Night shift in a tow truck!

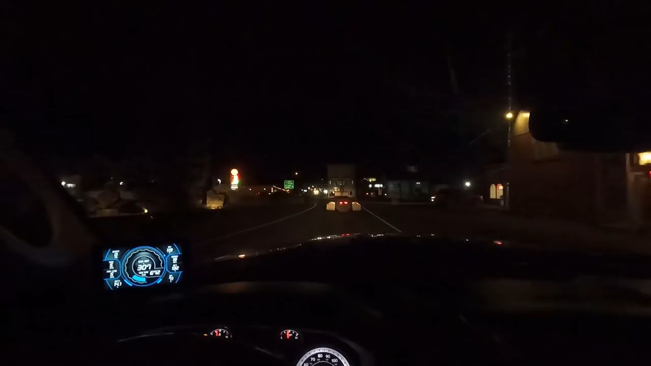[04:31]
So, we're going to watch out for pitchforks in the road because apparently that's a thing here. Go get this thing over to a shop.
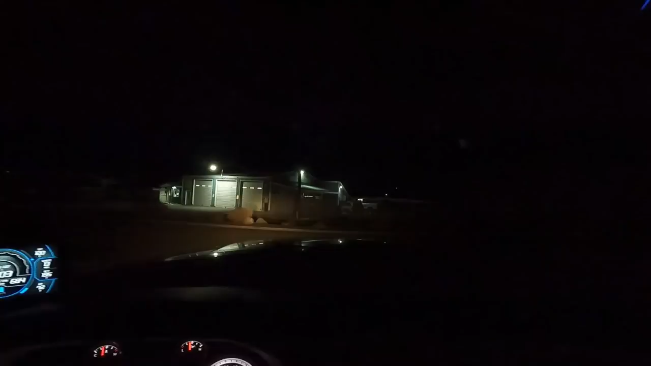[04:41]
Alright, this is the shop here and it is one of my favorite shops to drop vehicles off at because it is so easy. They have these nice pull through spots here right up front.
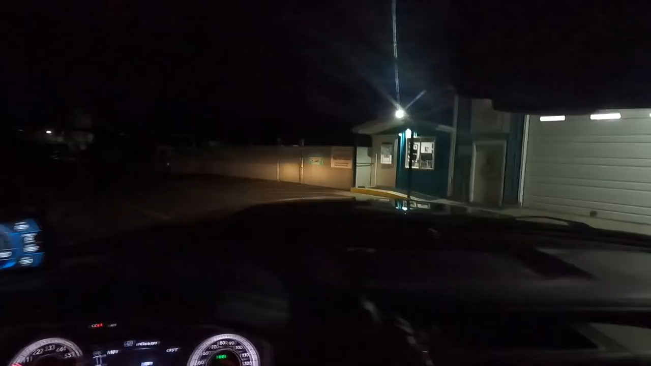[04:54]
Where you drop them off, go drop the keys and they worry about putting them in the back and in the space and all that later.
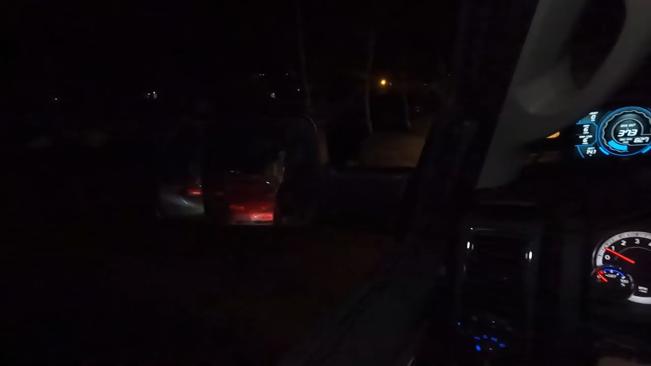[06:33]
Love this place, you only have to back up. See you later car!